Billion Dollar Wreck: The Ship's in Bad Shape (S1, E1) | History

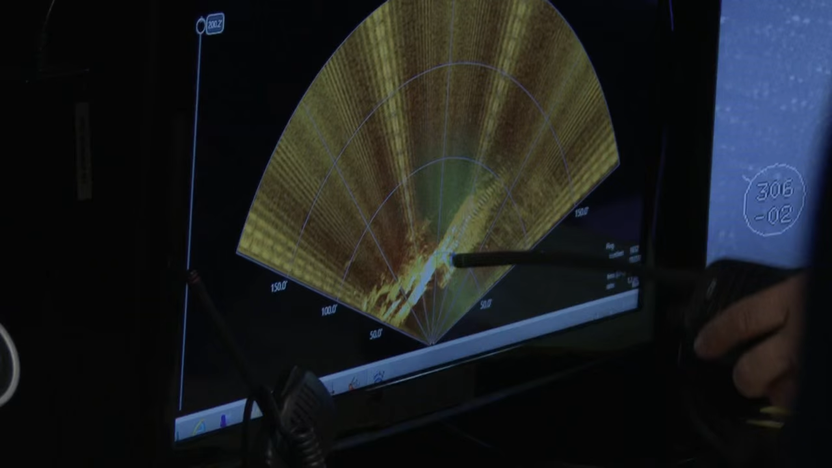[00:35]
Yep, that's the deckhouse right there. And then that should be the hole right there, guys.
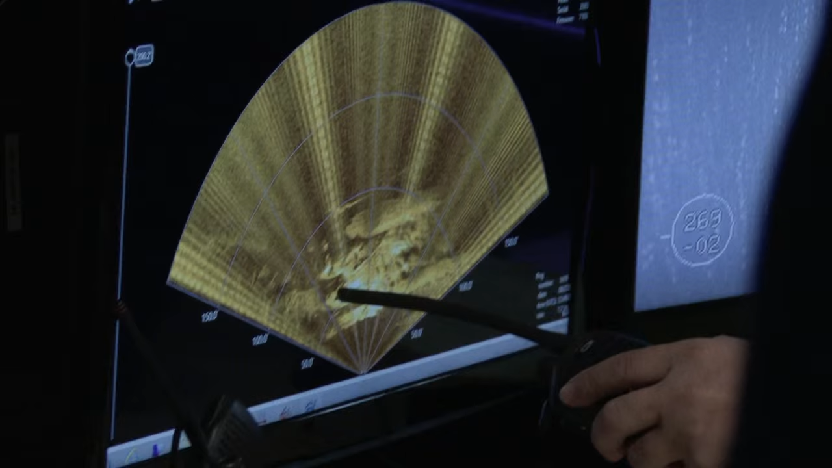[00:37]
There we go. There's the hole.
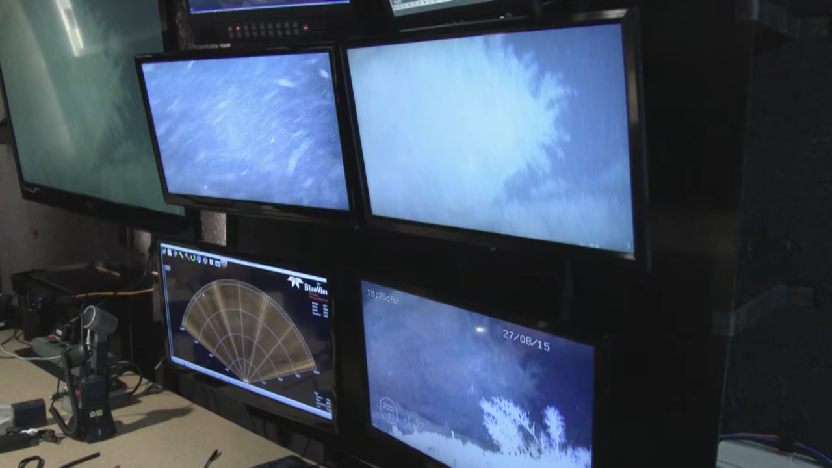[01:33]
What we're looking at is that the integrity of the hull is just non-existent.
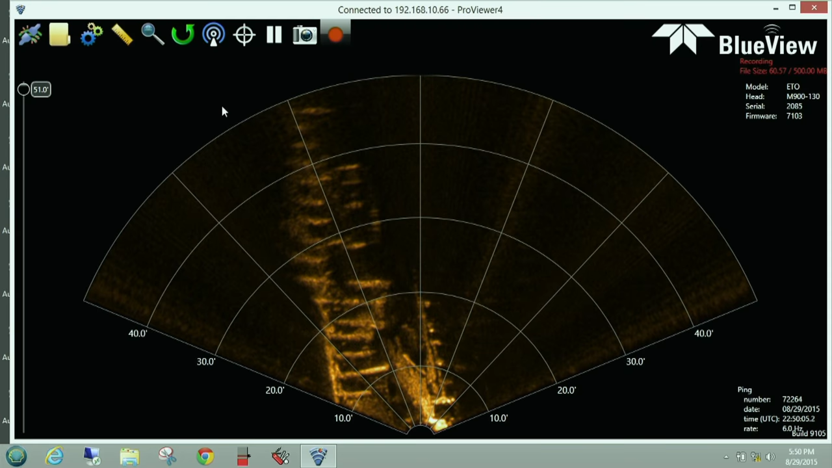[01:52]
And the wreck seems to be in a much more accelerated state